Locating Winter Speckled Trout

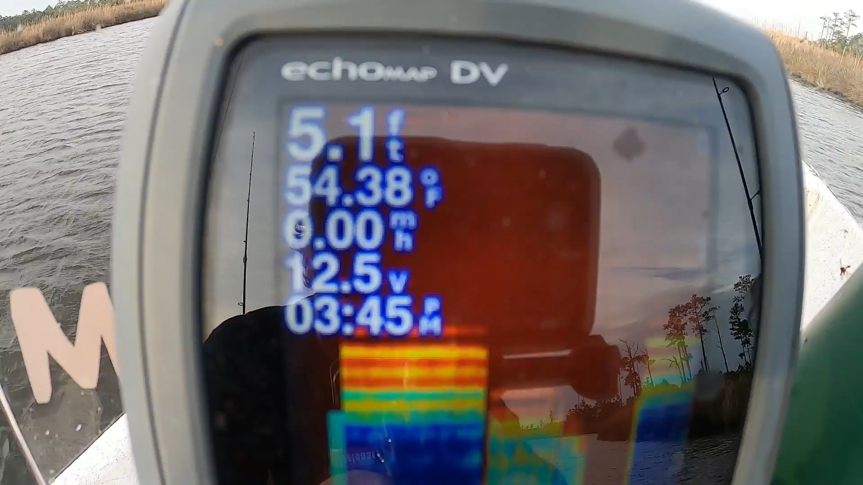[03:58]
On screen: depth 5.1 ft, water 54.38°F
By now the water temp has warmed up to over 54 degrees. That's the warmest I've seen it in three weeks.